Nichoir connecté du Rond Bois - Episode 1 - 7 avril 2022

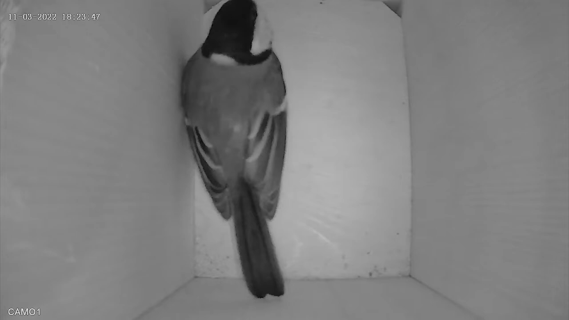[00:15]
Après l'utilisation de ce nichoir comme dortoir par une mésange charbonnière pratiquement toutes les nuits depuis le 11 mars, c'est une mésange bleue qui a commencé à faire son nid la journée du 28 mars.